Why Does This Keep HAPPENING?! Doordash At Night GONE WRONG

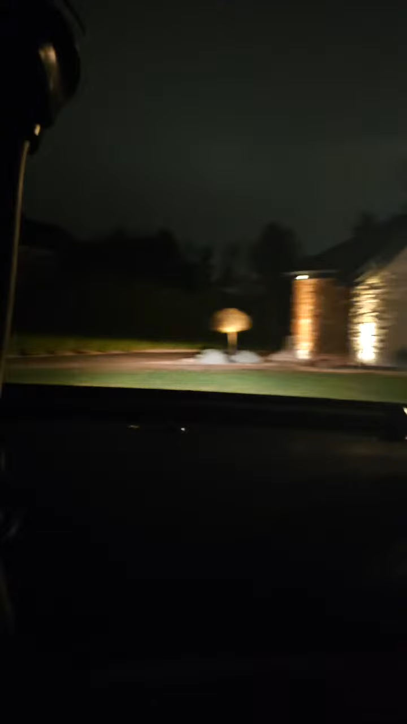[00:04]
Don't you worry. I ain't even turning the car off. I know how y'all live, boy. Don't you worry. I will be right out of here. They say we closing the gate as soon as he leave.
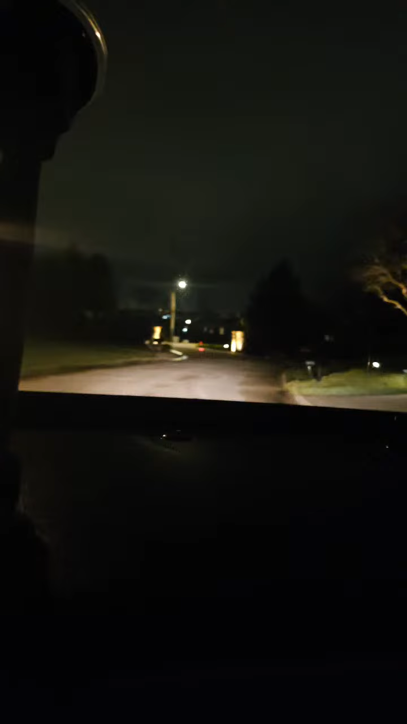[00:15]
Look at this. They got all the money, boy. They not funny. This is where they keep the money. All right.
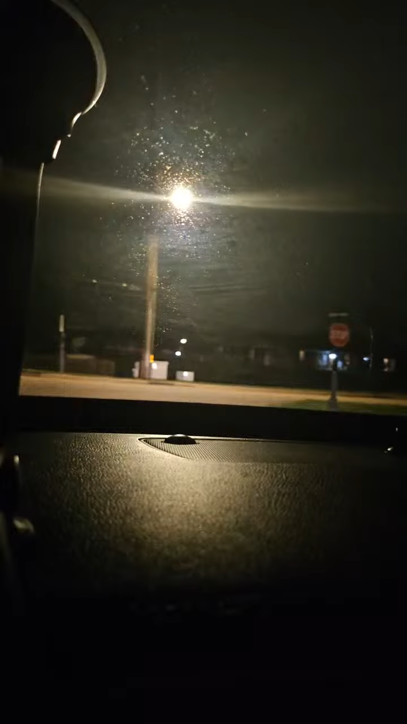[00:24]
We out of the private property. Damn.